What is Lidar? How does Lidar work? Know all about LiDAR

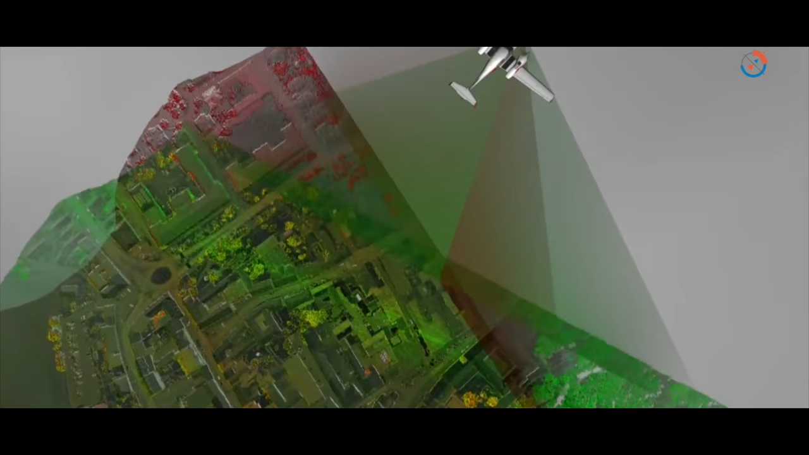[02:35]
There are four parts of an airborne LiDAR.
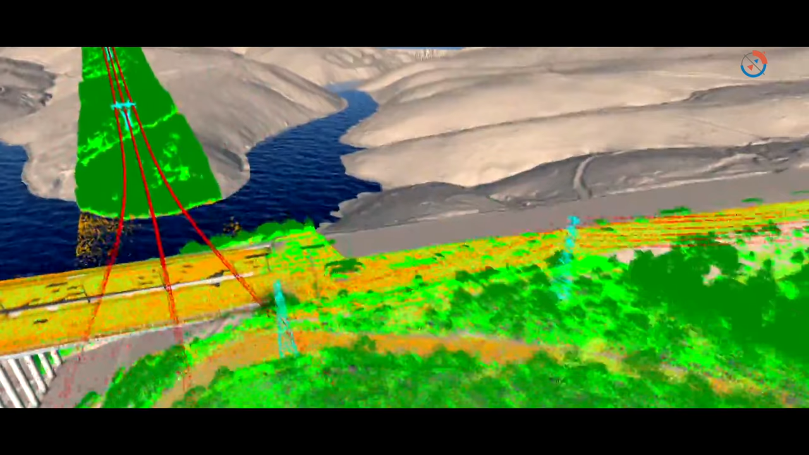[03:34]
flood plain mapping and for engineering applications like for mapping bridges and roads.